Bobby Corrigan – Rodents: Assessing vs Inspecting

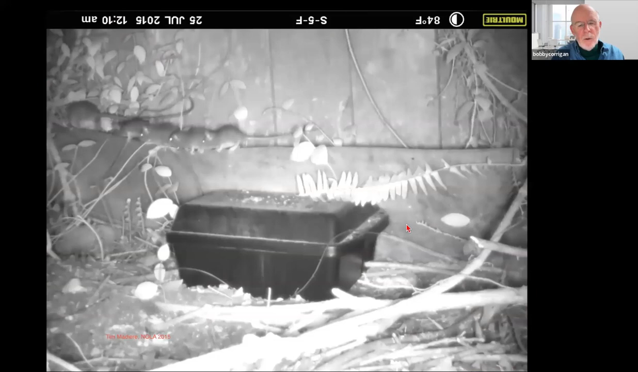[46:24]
This is Tim Madari out of New Orleans, outstanding, outstanding ronotologist. He, he sent me a picture of one of his videos and he said, look at this, check this out. And we don't have time to show the whole video, but he said, the base station, they just, they completely ignore it. All these young follow mom, right? And he said, yeah, you know, this was infrared. And why are they ignoring it? As I mentioned a little bit with new studies, it's in a bad spot with food that's rarely available, that's been available for some time. And when they have that scenario, they just don't bother.